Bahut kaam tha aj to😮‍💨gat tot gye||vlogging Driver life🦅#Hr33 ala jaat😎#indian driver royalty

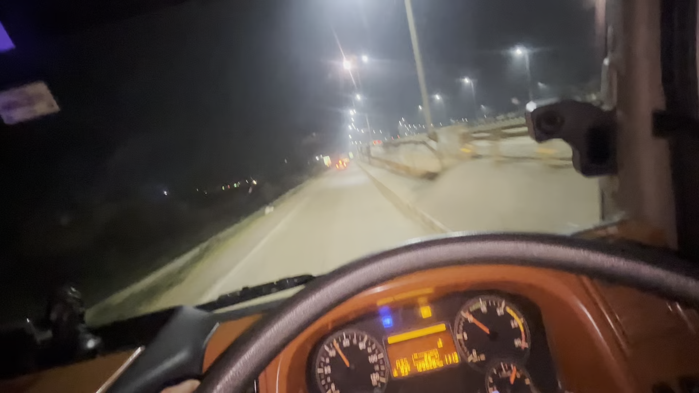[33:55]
Turn left onto Singa, Kavandha Road.
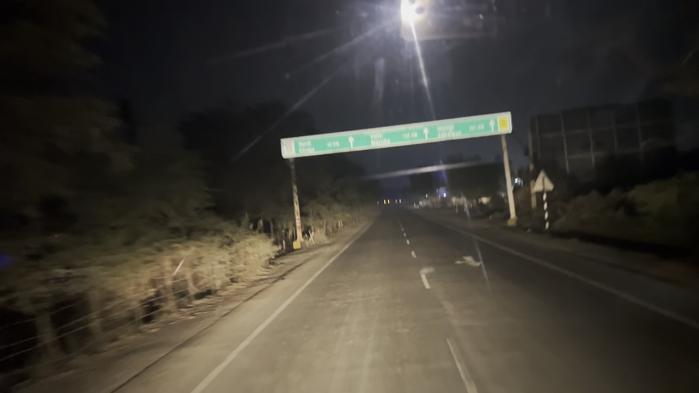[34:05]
ਰਹਿ ਗਰੀਬ ਟੀਮ ਹੋ ਗਿਆ ਭਾਈ ਚਲ ਪੀ ਆਪਣਾ 45 ਮੰਡਲਾ 145 ਕਿਲੋਮੀਟਰ ਰਹਿ ਗਿਆ 11 ਵਜ ਗਏ ਹੈ